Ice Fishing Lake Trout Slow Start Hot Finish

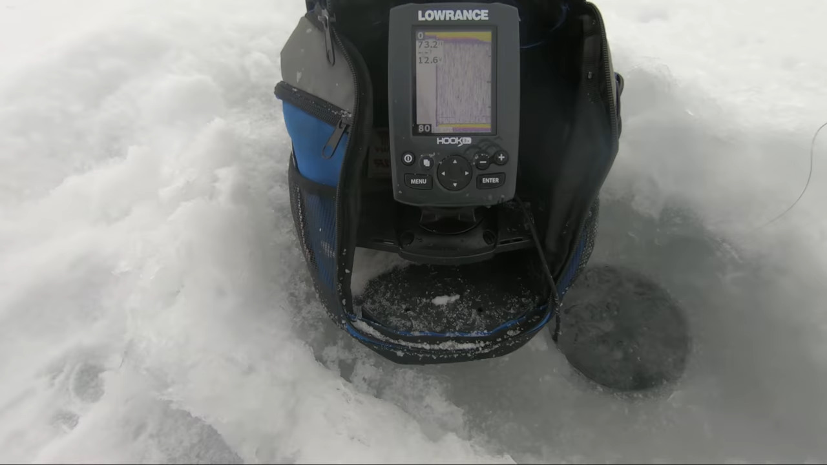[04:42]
We're marking some in the bottom. There's a good 3 inches of slush with about 8 inches of snow on top. It's kind of annoying.